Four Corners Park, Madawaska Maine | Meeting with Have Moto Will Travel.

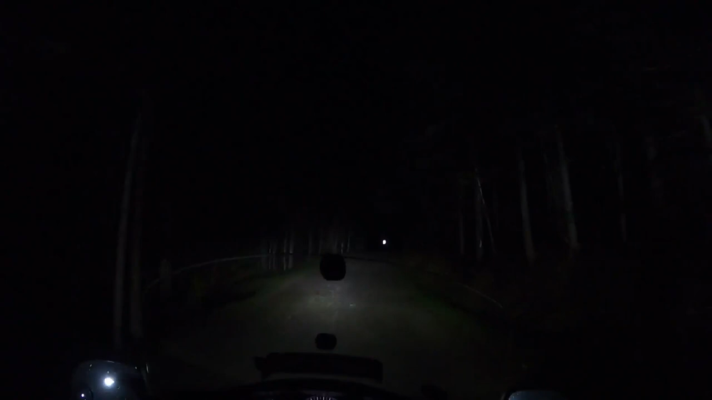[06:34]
Four Corners. Stayed out late. Met a couple of guys out there. Doing the Four Corners also. So we stayed out a little late. And now we are headed back to our site.
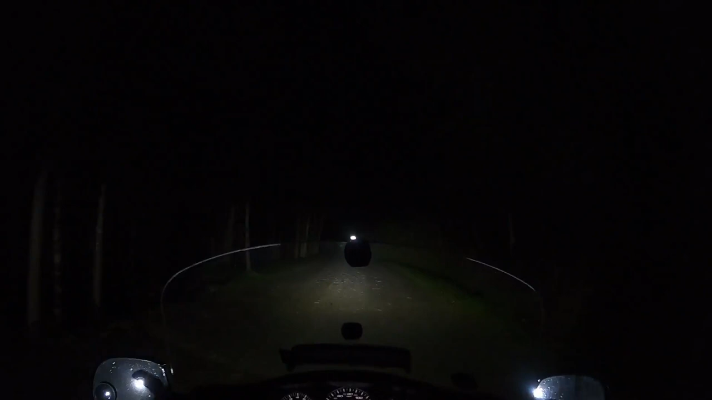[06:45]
In the pitch darkness. Of course. Our high beams are on. Turn the high beams off. You got yours on? No, I ain't got my high beams on. No, I ain't got my high beams on.
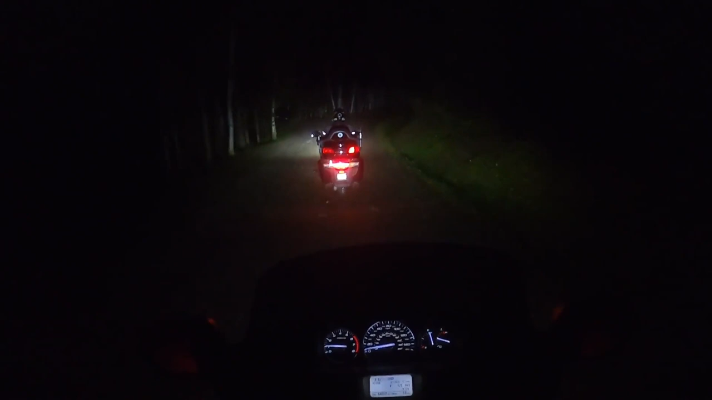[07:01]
Watch out for animals. Right. Why? I don't want to see no bear. We okay. It's a bumpy road. But we got it in a four wheel drive right now. So we all good. Yes, yes. And I see Patches' plate. Hiding. So we'll be making this lift into our spot number 17.
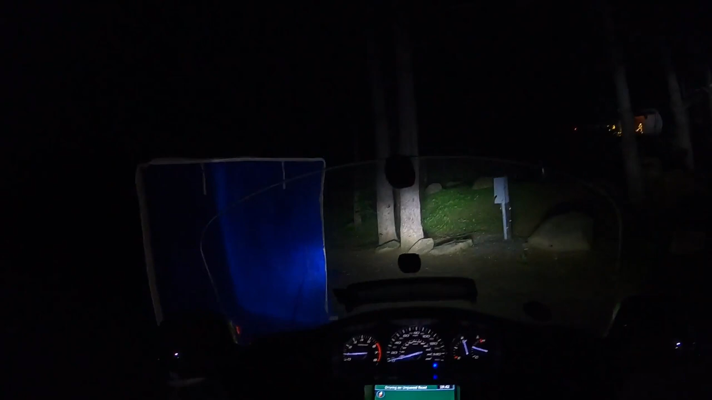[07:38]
We made it back. Safe and sound. Make sure it's here.